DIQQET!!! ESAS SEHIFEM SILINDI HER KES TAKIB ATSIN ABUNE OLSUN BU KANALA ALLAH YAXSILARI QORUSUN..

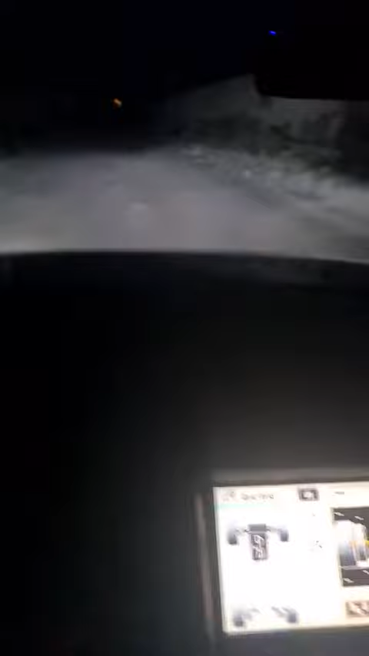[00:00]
Burad Türkan ərazisidir, Türkanın küsələrindəyik, deməli, qala ərazisindən yardımlarımız bitdi. İndi gəlmişim Türkanına, burada da yenə də ərzak,
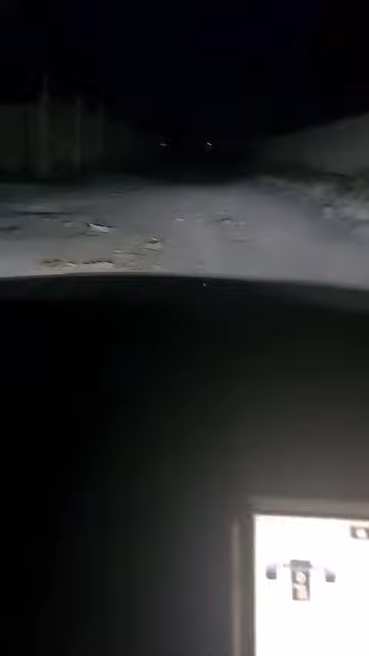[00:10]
ət və pul paketi haqocan tərəfindən. Bax, gördüyünüz kimi, yəni gecədir,
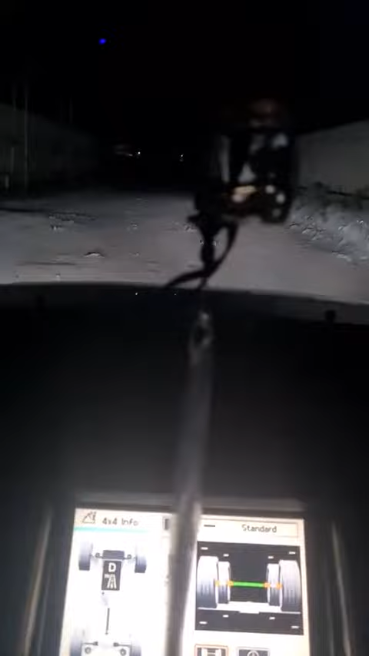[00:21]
saat 9 yarısı falandır, hətta çox uşaqlar gedirik ki, artıq yatırlar.